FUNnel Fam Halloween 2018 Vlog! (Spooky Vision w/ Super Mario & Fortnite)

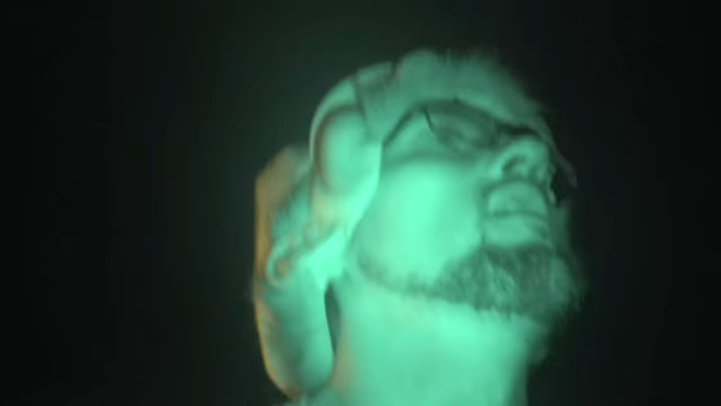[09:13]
Okay, it's time to go see the candy. Oh my god, it's so bright.
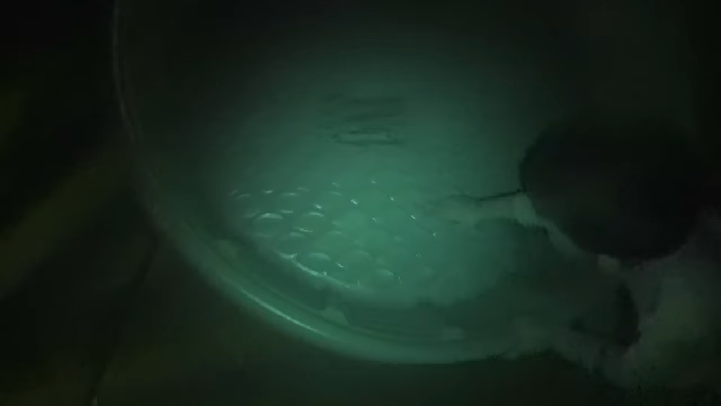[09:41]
No candy? Yes, one popcorn ball left.